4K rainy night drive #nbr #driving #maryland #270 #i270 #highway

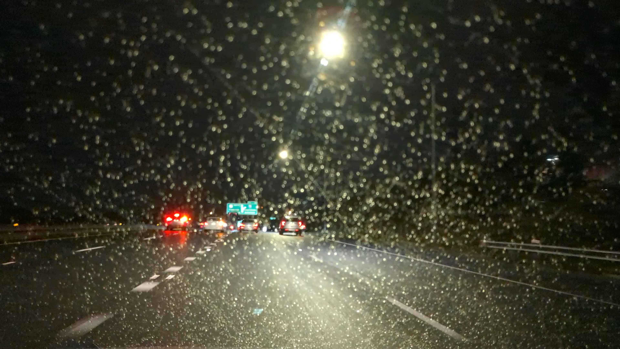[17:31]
Got a truck on the side of the road. We got someone coming in this lane. The rain is catching up to us again. We've been on the edge of the rain for some time now. I see you coming. We got a bobtail, don't we?
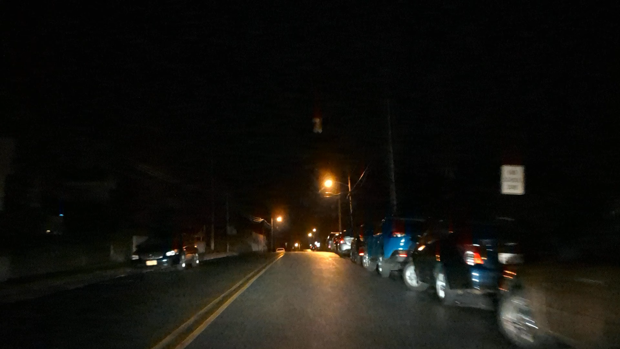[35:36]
Anywho, sorry to throw you under the bus or under the truck or, you know, it was non-potable.
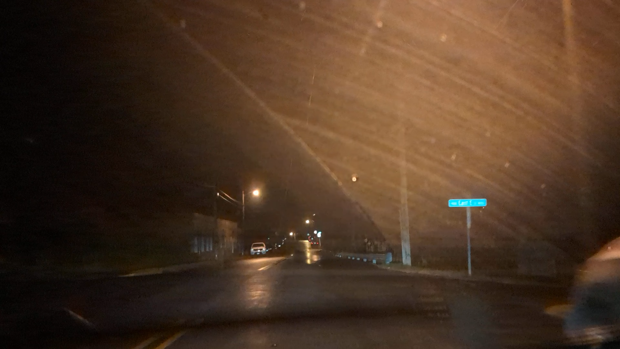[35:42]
We're on 9th Avenue. I'm going to take you down Park Avenue. This is the way I usually come up in the morning. So I'm going to take it down so you can see. I'm going to put on my brake right now. See?
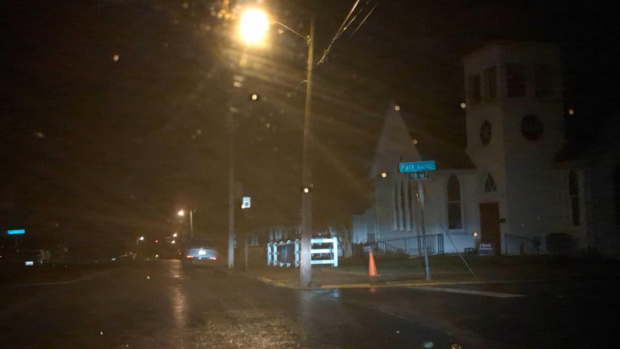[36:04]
See, if I had planned ahead because no one was behind me, I could have gotten a negative point. Not stopped there, maybe. Okay. Letting up the accelerator. I'm not putting on brakes. I'm just chilling, but my car never got out of first gear, so that's convenient.
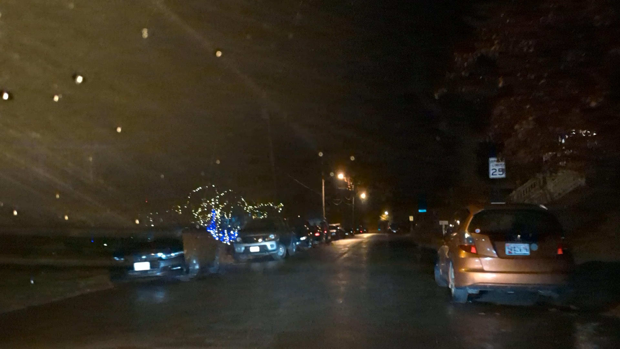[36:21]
We don't need to be in a hurry. It's only 25. It's dark. It's raining. People have puppies and children. See, they even have slow children. Slow children at play. So if they're going slow, you can't go fast. Although that one looked like it, that child, that it.
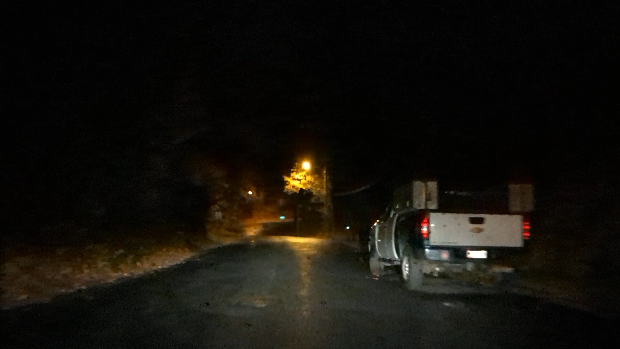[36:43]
That child looked like they were running. They didn't look that slow. Ooh, that house has a whole bunch of orange lights. Oh yeah, we're gonna have to do a Christmas light tour. They made all their bushes look like pumpkins. I might have to go show you this because this is a little bit ridiculous.
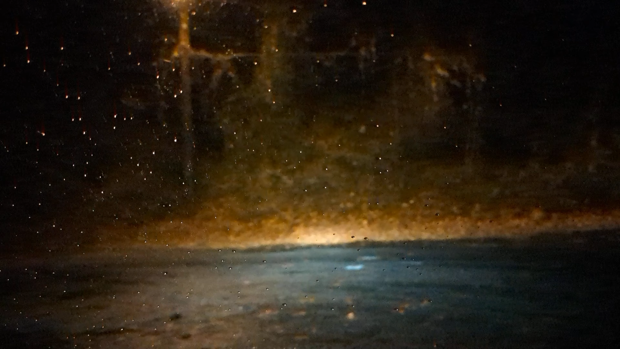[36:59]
It looks really cool. I just gotta see it. The problem is it's to the left.
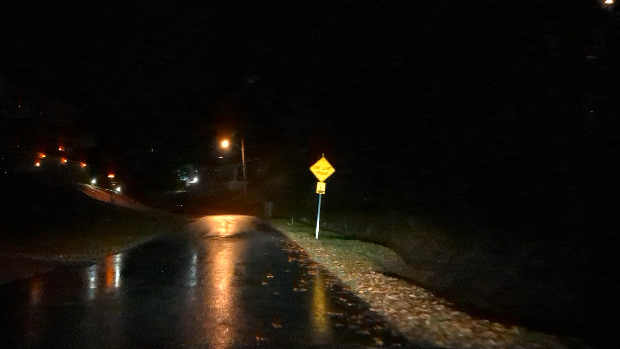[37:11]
We'll open our window and we'll do a little sneak preview of the their lat light's even orange.